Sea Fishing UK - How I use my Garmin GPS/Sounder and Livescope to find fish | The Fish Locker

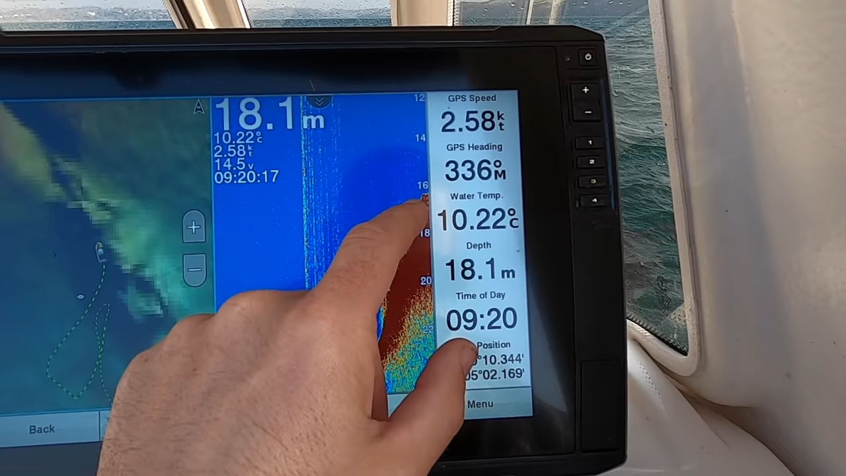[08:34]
On screen: depth 18.1 m, water 10.22°C, speed 2.58 kn
see i like the broken bit on the bottom where it's real thick red that shows it's dense
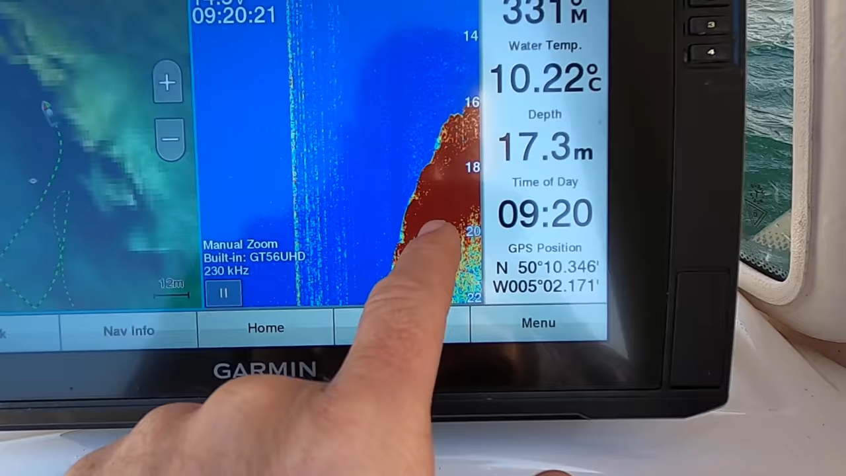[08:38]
On screen: depth 17.3 m, water 10.22°C
because that's a seabed so all this that actually there might be a patch of fish
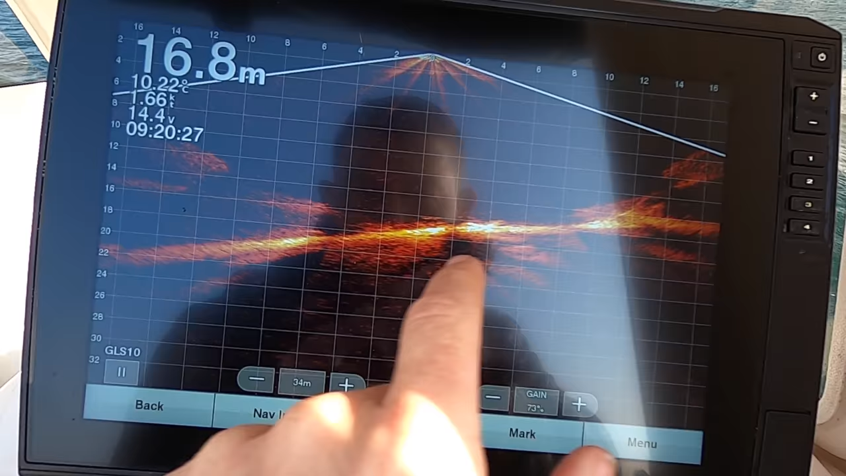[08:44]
On screen: depth 16.8 m
somewhere on top of it so these yeah those
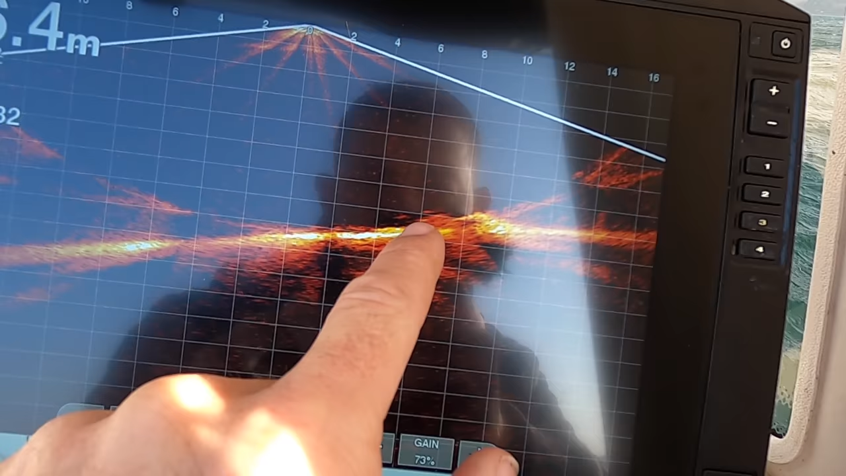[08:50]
little tiny marks just off the bottom there
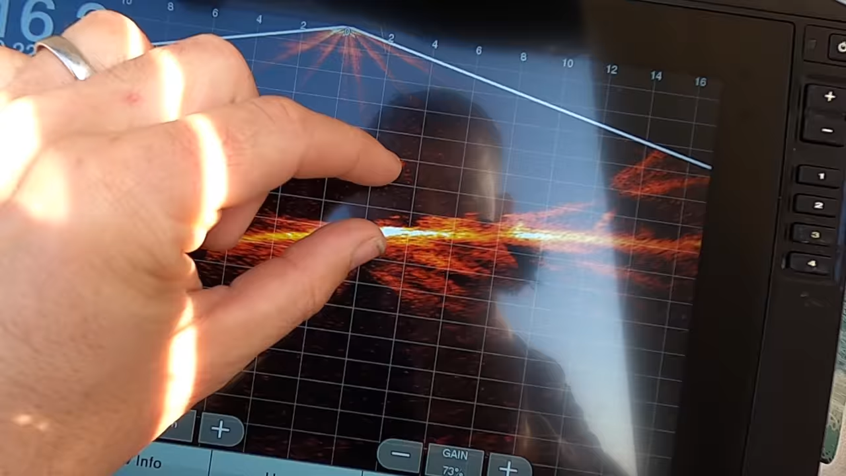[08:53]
yep that'll be patches of wreck with little tiny fish above it let's see
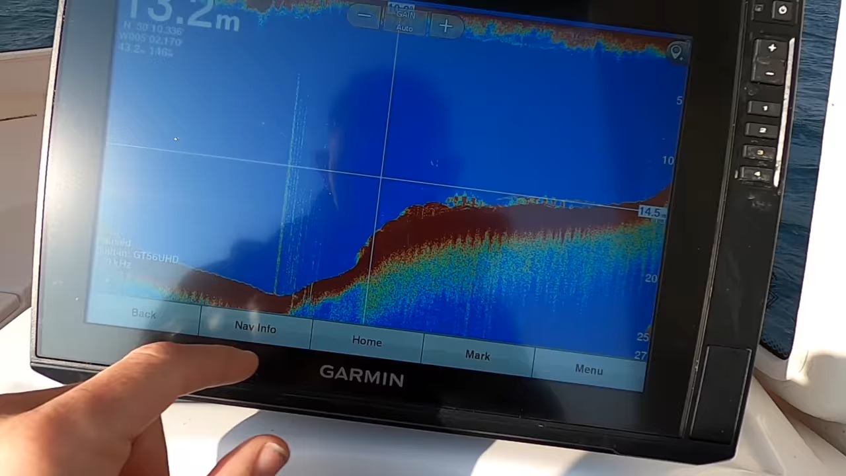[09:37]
i'm gonna show you really quickly i'm not going to spend too long out there i'm going to show you really quickly what it's like when you're not hidden behind the lee side of a headland
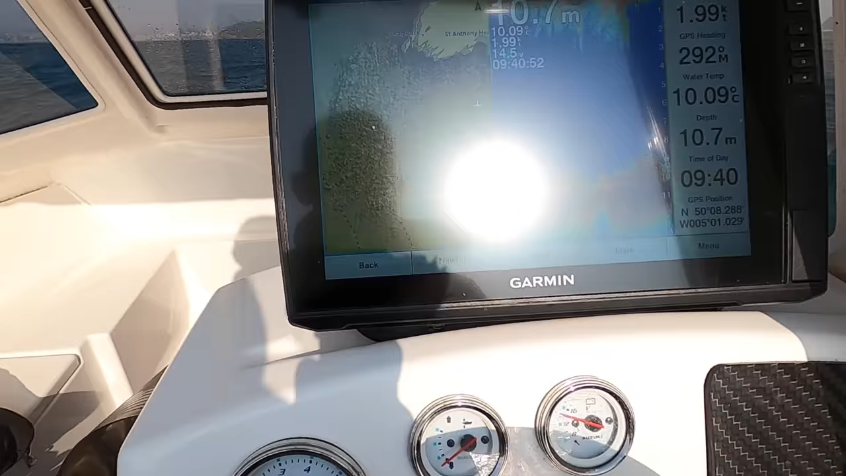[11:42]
On screen: depth 10.7 m, water 10.09°C
this is what reef looks like all broken ground and you can see it's really broken so it's jagged rocks here
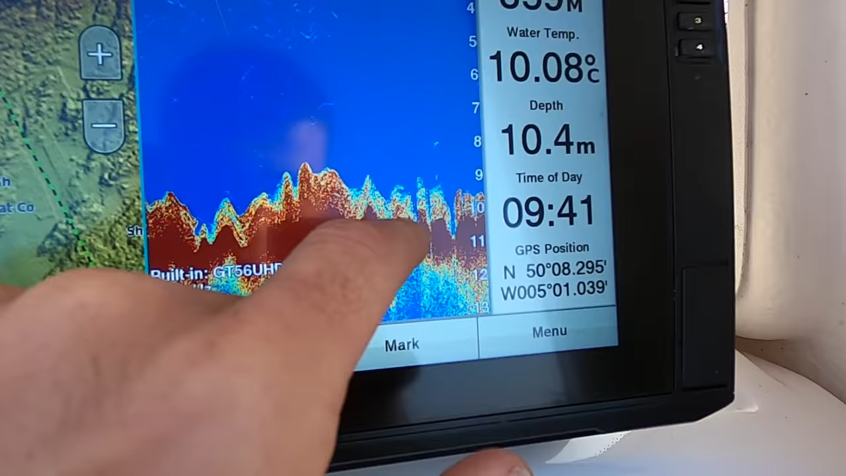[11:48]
On screen: depth 10.4 m, water 10.08°C
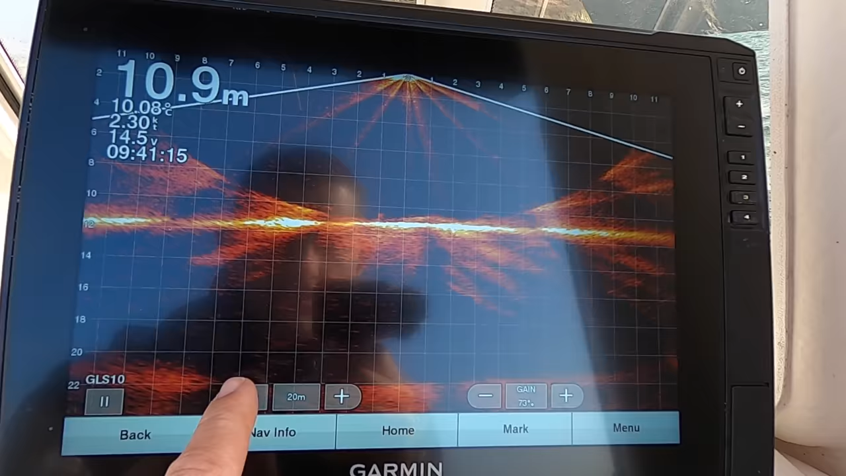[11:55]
On screen: depth 10.9 m, water 10.08°C
just a little bit too broken but you can see the patches as we're coming through
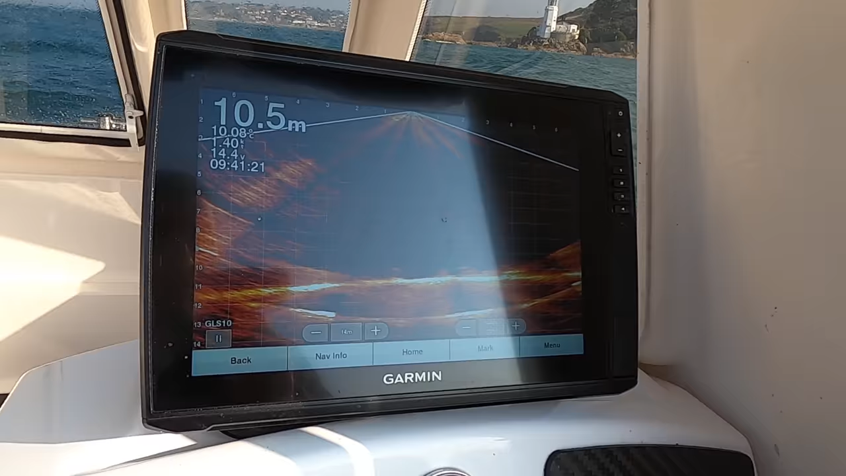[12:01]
On screen: depth 10.5 m
just can't keep the boats heading to the weather
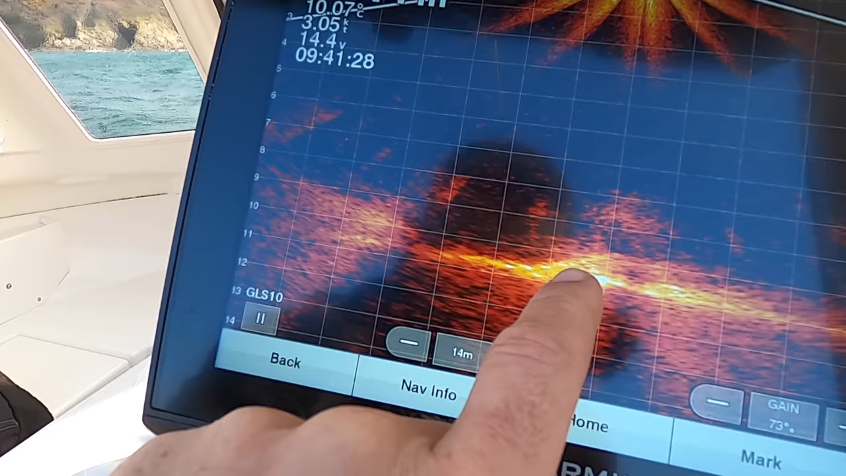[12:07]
On screen: water 10.07°C
and these are all the little patches of seaweed you can see going past there's a rock with some seaweed over it
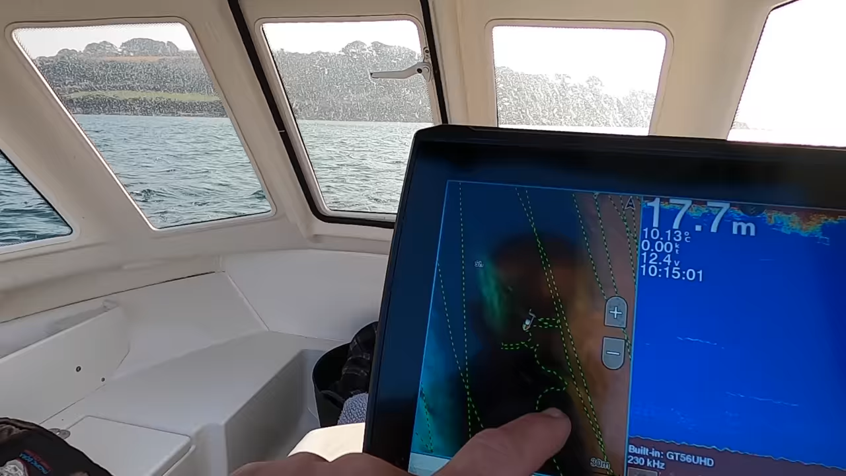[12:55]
On screen: depth 17.7 m, water 10.13°C
is i'm just anchored up in a spot that's a little bit of shelter on the sounder it looks like it's flat as soon as you switch to the live scope
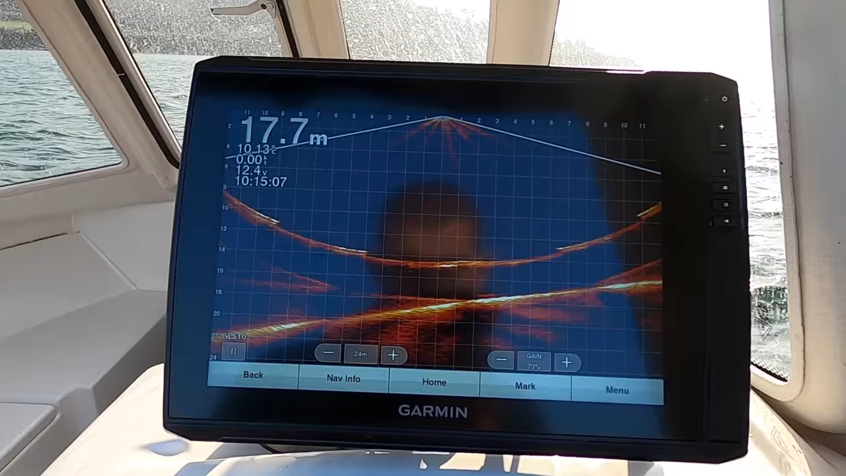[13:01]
On screen: depth 17.7 m
it shows you that we're actually on the side of a bank so it's sloping down